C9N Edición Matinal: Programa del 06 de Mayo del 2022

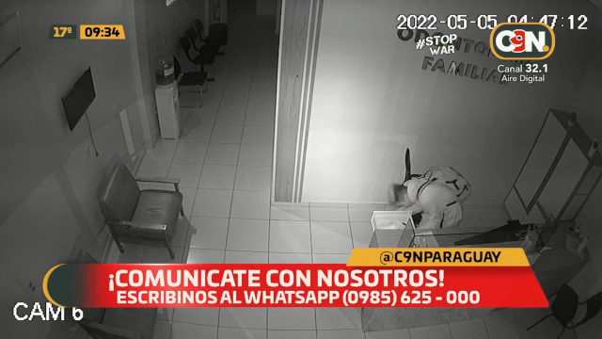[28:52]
Jovenau. Sí, departamento de Itapúa. Este sí no tiene tapabocas nada por su cara. No. Se le ve bien. Esa gente, ¿sabes? Ahí... Actuando. ¿Qué? ¿Una oficina? ¿Un hospital? Una clínica odontológica. Clínica odontológica. Con la mochila. Pero a esa hora no se hace más ningún tratamiento conducto, ¿verdad?
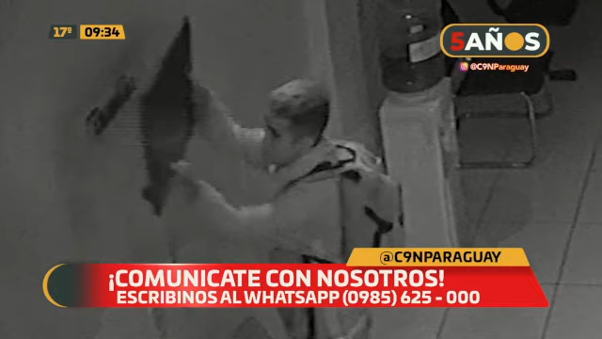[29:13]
No se hace más extracción. Mira cómo sacó tan rápido. Extracción de... De este visor.
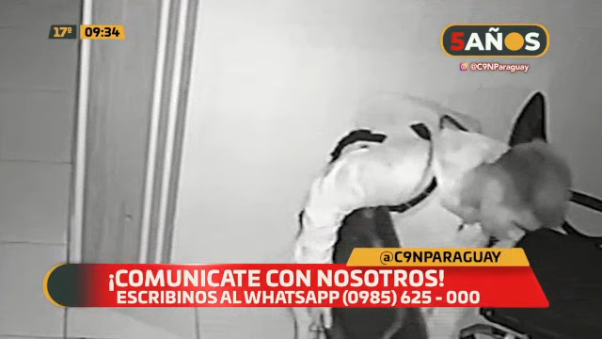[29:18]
¿Viste que estas teles suelen estar por el soporte? Sí. Sí, pero el de mi casa es durísimo para sacar igual. En serio, ¿no? Y este fue chiquitito, bien liviano. Entonces, ya lo detuvieron, dice. Sí, sí. Ese es el dato que nos envía el hola televidente contándonos que afortunadamente este chico ya fue detenido. Sí, odontología familiar, dice allá. Y eran las 5 menos 10 de la mañana. Momento en el cual la gente sale a trabajar, a esperar colectivo, a irse a la casa.